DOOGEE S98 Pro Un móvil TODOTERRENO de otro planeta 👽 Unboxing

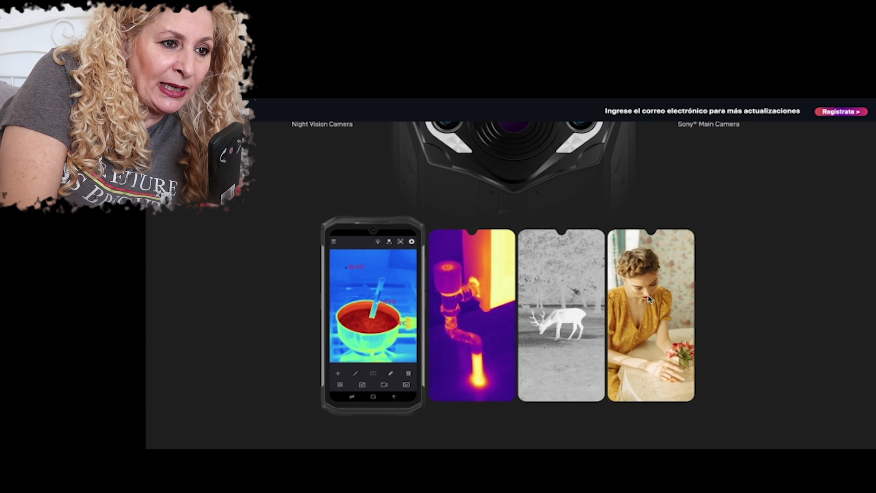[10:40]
¿Lo veis? Esto es mucho vídeo de gente que se ha ido a sitios de mucho frío y el móvil como que no le funcionaba.
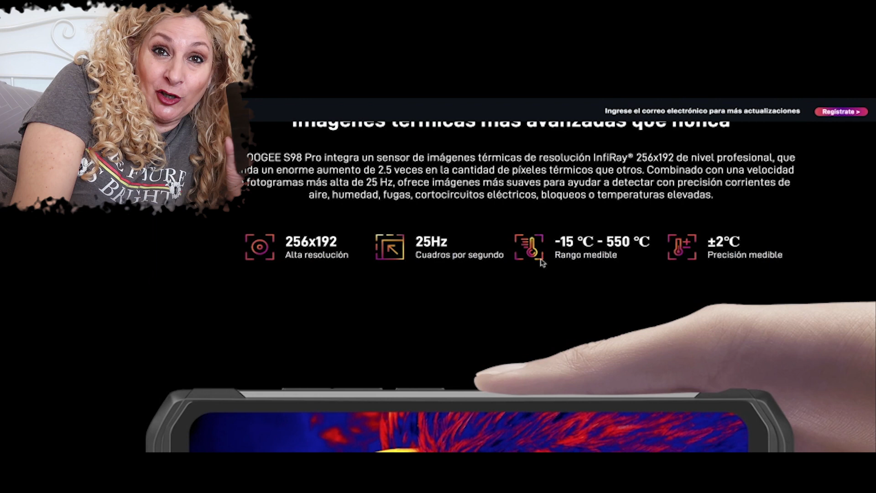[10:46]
Puede funcionar entre menos 15 grados y será 550.
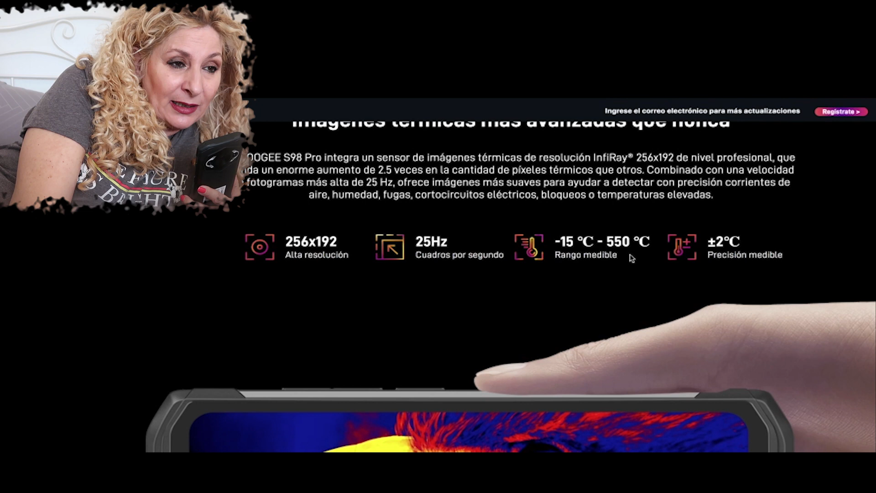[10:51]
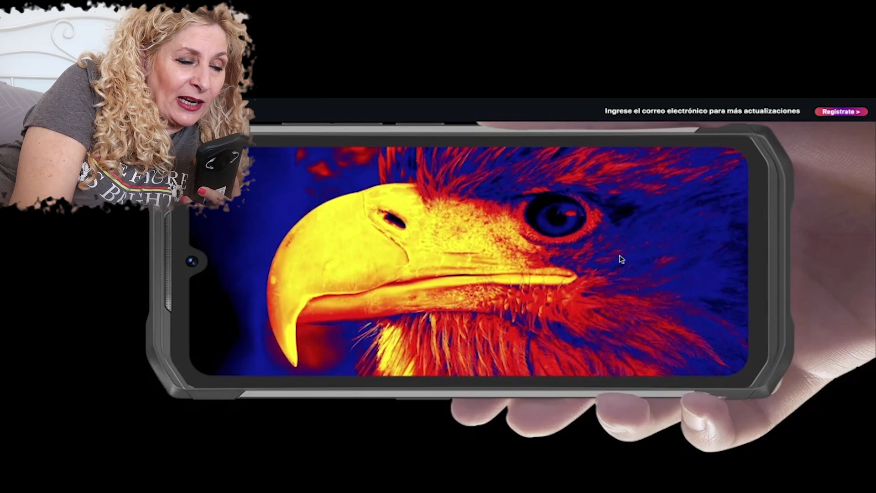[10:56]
Uy, la cámara térmica es una... Uy, escucho qué pasada. Aquí ya nos habla de todo el CPU que tiene, los ocho núcleos.